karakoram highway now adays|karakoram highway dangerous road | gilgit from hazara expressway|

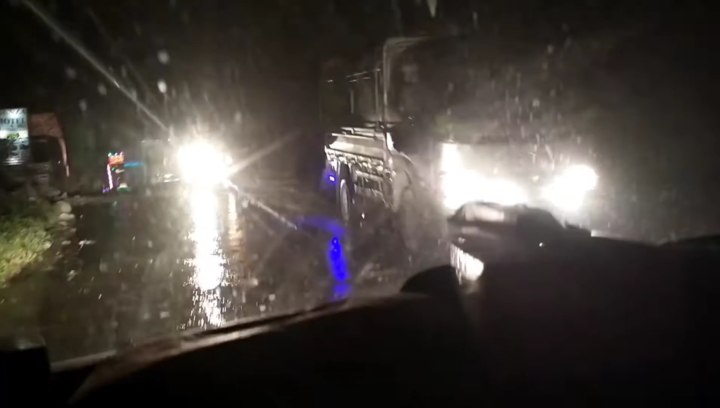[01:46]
یہ روڑ ہے اسی روڑ کا آنا ہے یہ روڈ کا حال ہے یہ ہم گل گل جا رہے ہیں یہ کراکورم آئے کے لئے مجھ سے لگ رہا ہے
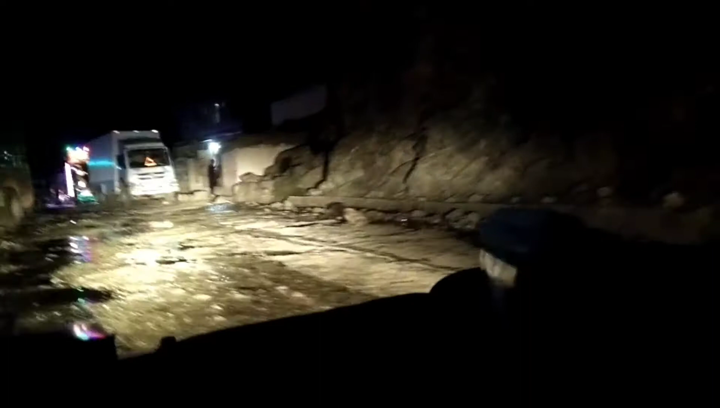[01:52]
کہ ساعت سے آٹھ گھنٹے کا راستہ یہ لگ رہا ہے کہ کراچی کی سڑک پر بہت بری سڑکیں